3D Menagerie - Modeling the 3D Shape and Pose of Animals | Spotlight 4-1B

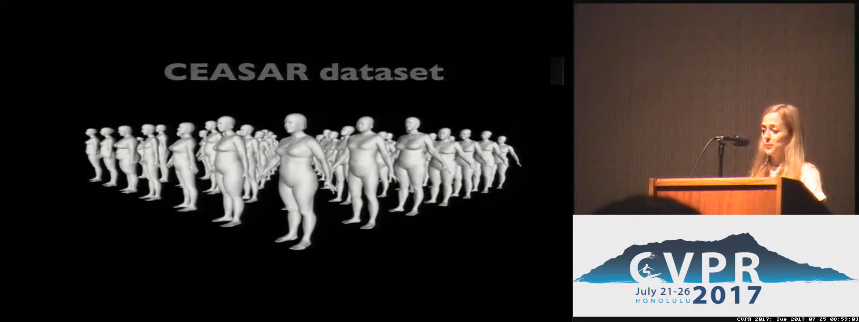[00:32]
Aligning these scans for vertex to vertex correspondence is key for learning the model. And here, the subjects are in the same pose, and this makes the process of registration easy.